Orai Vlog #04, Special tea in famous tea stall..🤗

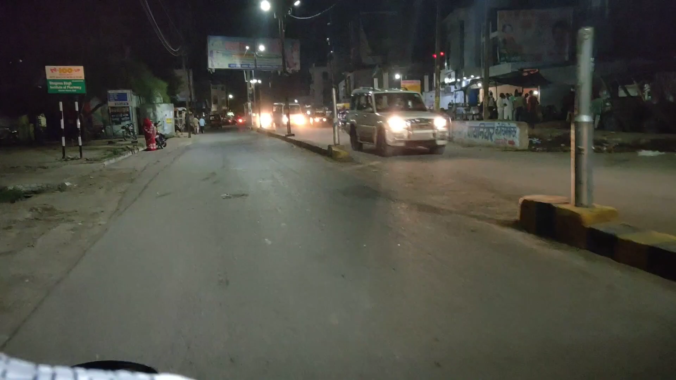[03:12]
तो ये है मॉस्किटो चौराया। सो नॉर्मली इसको मच्छर चौराया बोलते हैं। आप कभी भी यहाँ पर आए तो यहाँ पर छोले भटूरे बहुत ही फेमस हैं।
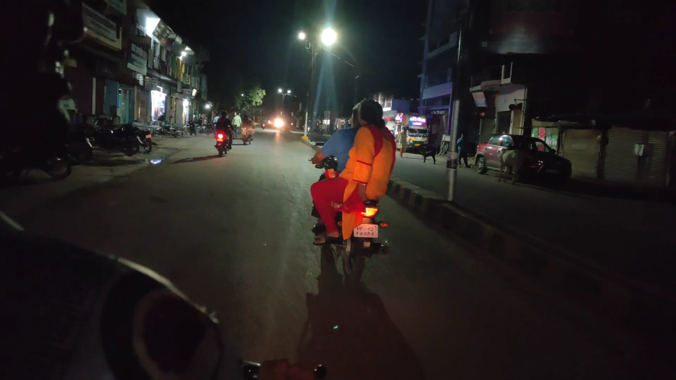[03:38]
अब फाइनली अब हम जा रहे हैं स्टेशन रोड, जहाँ पे हमारी सारी कोचिंग पड़ती है। सो हम अब स्टेशन रोड पर घूम रहे हैं,
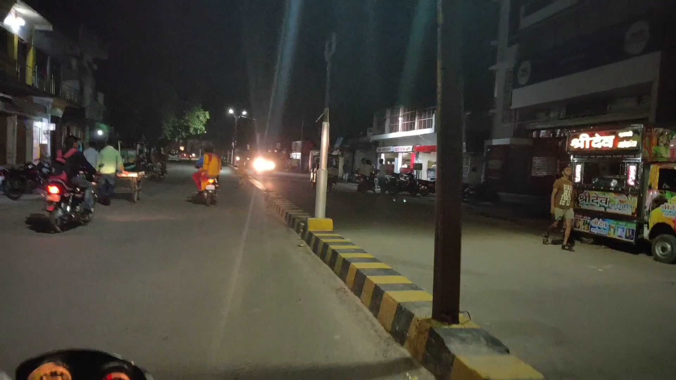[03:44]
स्टेशन रोड पर घूम रहे हैं, और हमें नहीं पता कि हम क्यों घूम रहे हैं भाई।
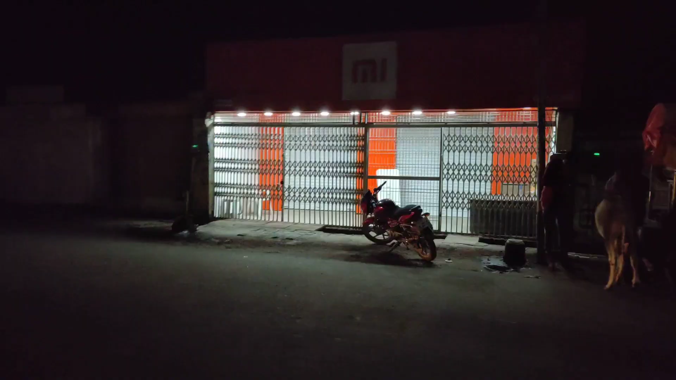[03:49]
और ये है एमआई स्टोर, ओके।
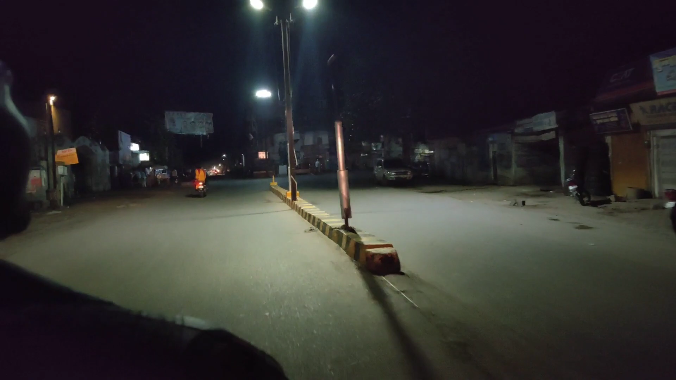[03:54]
और हाँ, कमेंट में बता देना कुछ ज्यादा ही हमने पकलोली तो नहीं कर दी है, एंड ठीक है। विकास भवन है ये उरई का,
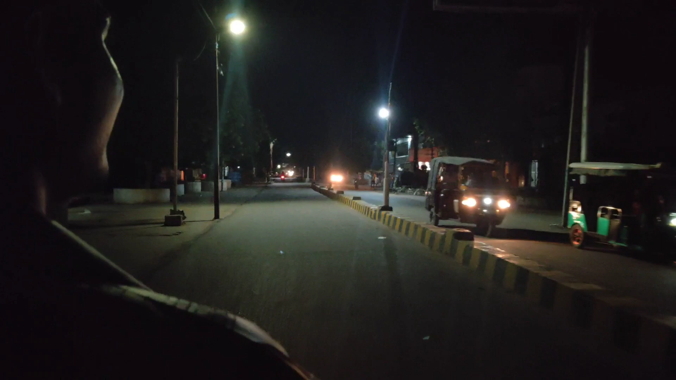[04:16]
और भाई जिस रोड पर हम हैं, यहाँ से हम सीधा चलें तो भाई हमको स्टेशन भी मिल जाएगा, और सामने चलते रहते हैं तो हमें स्टेशन भी यहाँ पे मिल जाएगा।
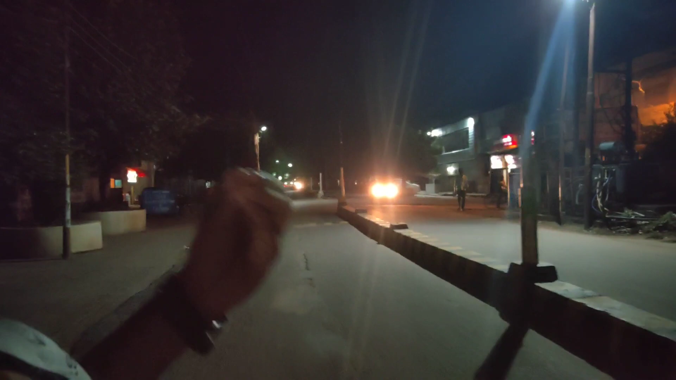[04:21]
एंड वहाँ पर हम फेमस एंड फेमस उरई की जस्ट फेमस शॉप है, वहाँ पे हम चाय पियेंगे।